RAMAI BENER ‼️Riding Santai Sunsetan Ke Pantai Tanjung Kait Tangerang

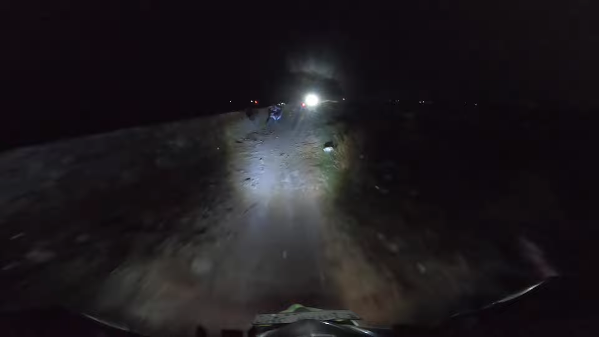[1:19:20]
Nah, Rio lampunya kayak gini teman-teman sekarang. Malam-malam baru kelihatan ya. Udah terang, kemarin diganti. Tapi jadi putih. Ini sebelah kiri udah laut, itu cuma agak kelihatan ya. Masih banyak yang pada nongkrong di sini.